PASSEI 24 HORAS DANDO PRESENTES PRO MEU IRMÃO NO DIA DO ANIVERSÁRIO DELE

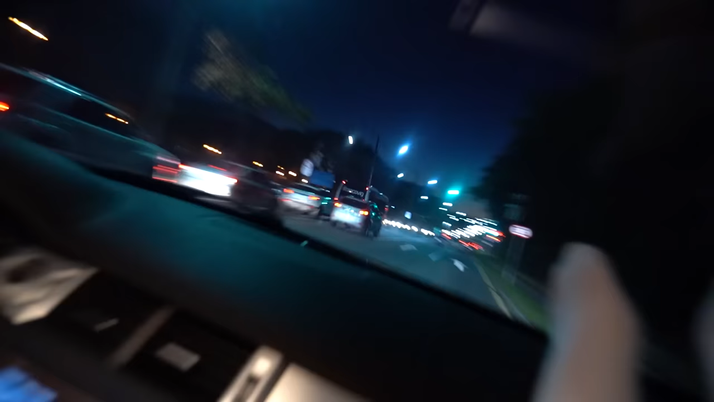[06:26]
O trânsitozinho tá como? Daquele jeito, não, se bem que tá de boa. Não é igual São Paulo não, galera, fiquem tranquilos.